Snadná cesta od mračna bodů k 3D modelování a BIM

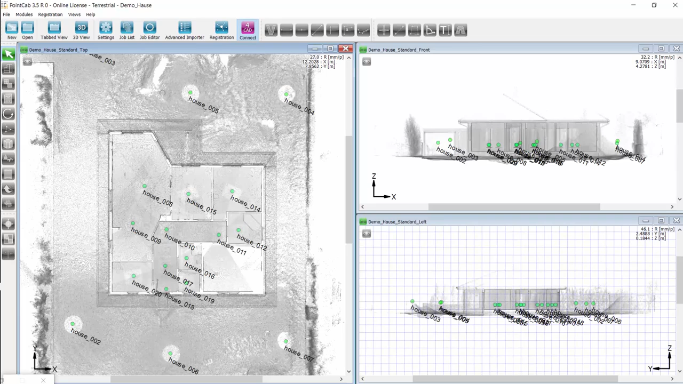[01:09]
We can navigate much better in a simple floor plan than having to do this within a point cloud.
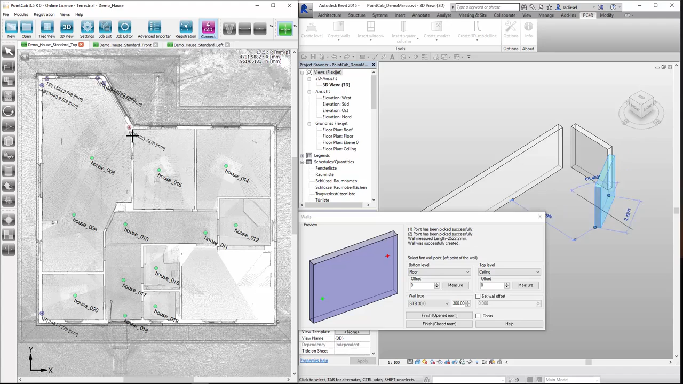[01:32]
The plug-in connection into the CAT system transfers the required coordinates without us having to worry about processing point cloud data. Let's check the time shortly.
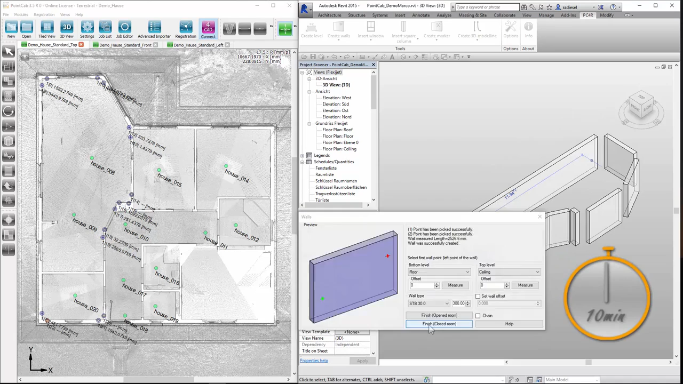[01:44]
Only 10 minutes until all walls are modeled precisely.
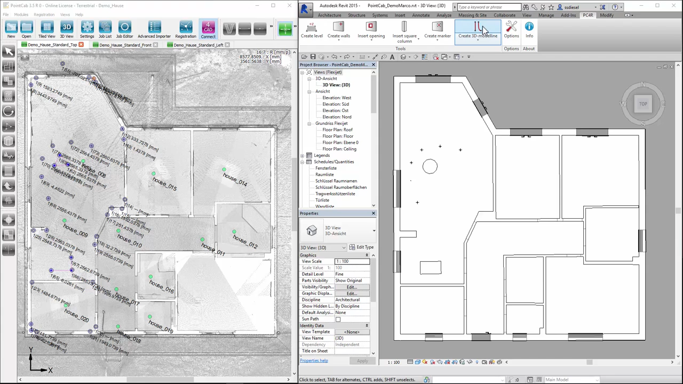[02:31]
First, the line tool. Then move to the floor plan and adapt the line. Let's check the time again.